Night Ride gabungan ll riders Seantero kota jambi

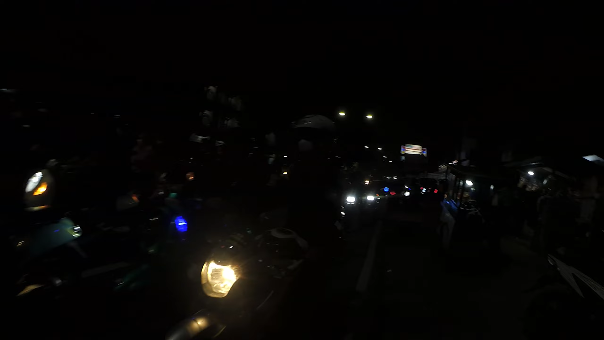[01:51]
ramai sekali. Ya. Yang depan mana ini? Leadernya mana ini?
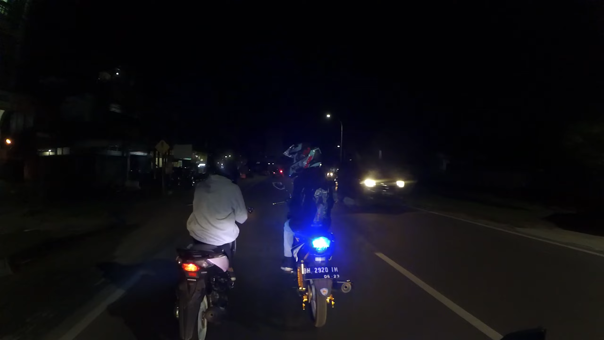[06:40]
Awas, awas, jangan di ini, jangan dua-dua. Satu-satu, satu-satu. Sisi. Ini dari pasukan, bukan, tim limit. Dari tim limit.
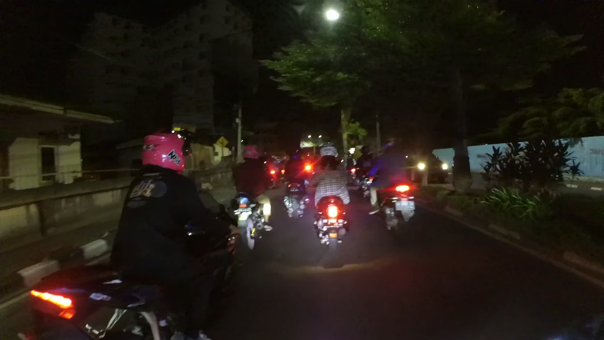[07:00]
Oh, ini kita kiri ya. Kita ambil kiri.
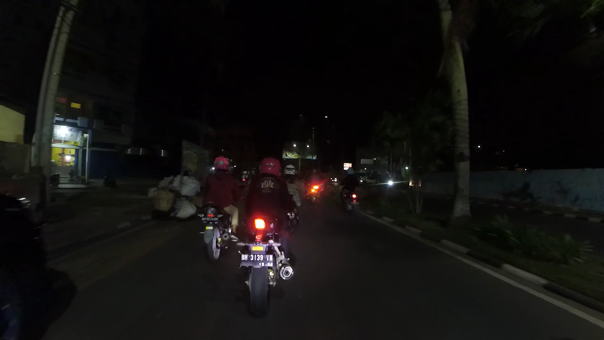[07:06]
Ini masuk ke sana.
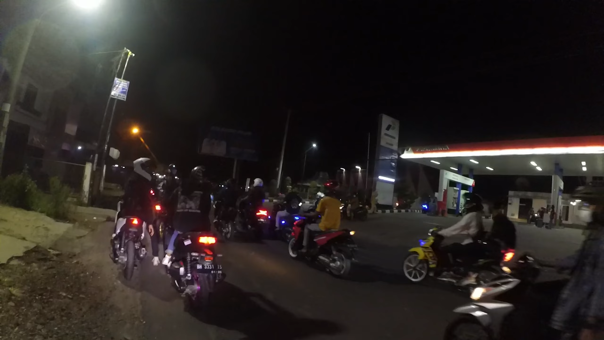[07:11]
Iya. Kendaraan masuk ke sana.
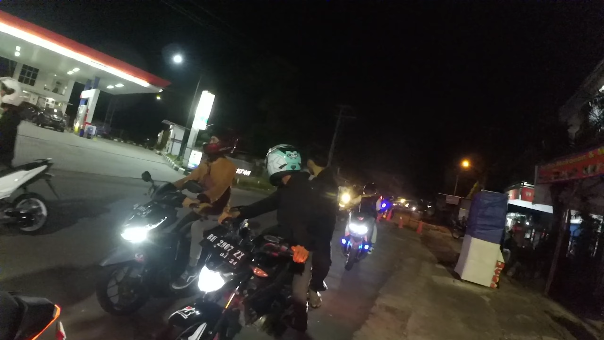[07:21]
Nah, udah hayu mah. Sedikit sedikit tadi mana ya? Ayo masuk masuk masuk.
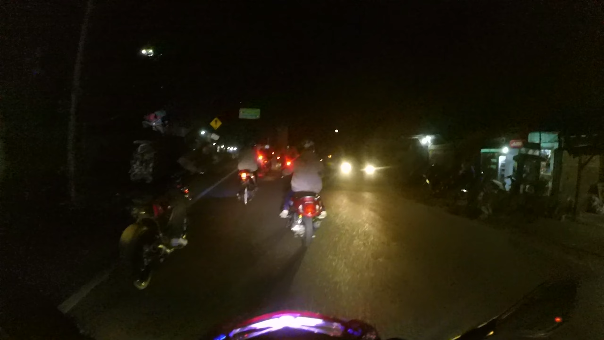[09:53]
Wow. hujan. Pasti pada buka gas ini kalau mau hujan ini.